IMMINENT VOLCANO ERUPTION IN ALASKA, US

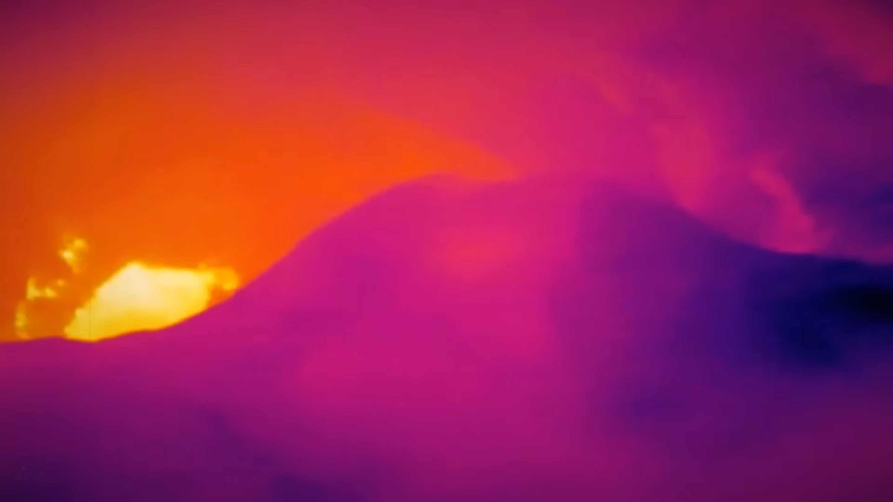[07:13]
The eruption is far from over. The volcano is still spewing ash and gas into the atmosphere.